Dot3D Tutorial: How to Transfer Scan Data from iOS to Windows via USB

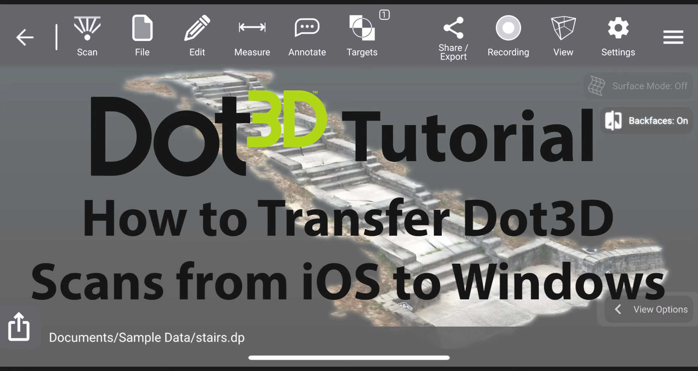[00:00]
This quick tutorial will show you how to export and transfer dot product scans from your Apple device onto your Windows laptop or PC. The first step is to go to share slash export as other file
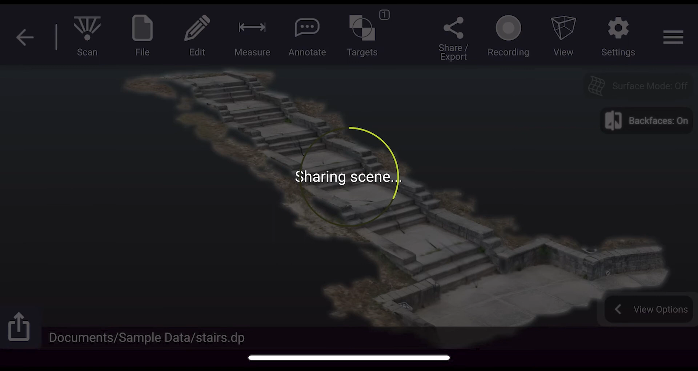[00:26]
Next you'll want to select save to files to save locally on your device